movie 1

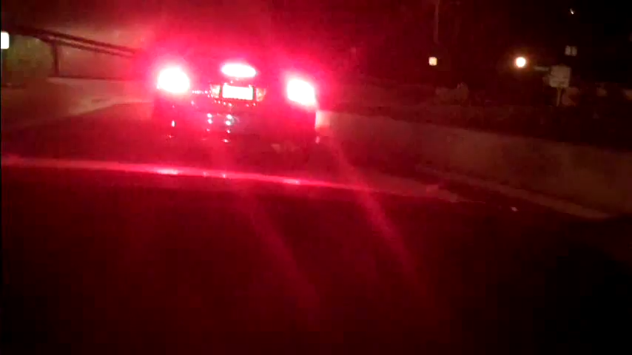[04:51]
I really don't want to, dude, this is so scary, dude. Look how high we're up. Why is this person stopping? Because he's taking pictures. Oh, sorry. I told you, you're taking pictures.
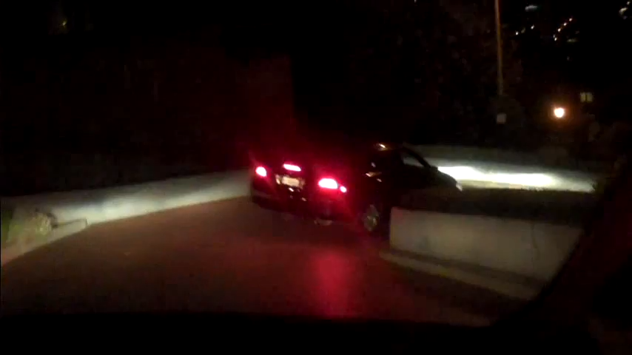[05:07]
See, it's the cool street, guys. Which street are we on? Dude, this looks creepy. Cool.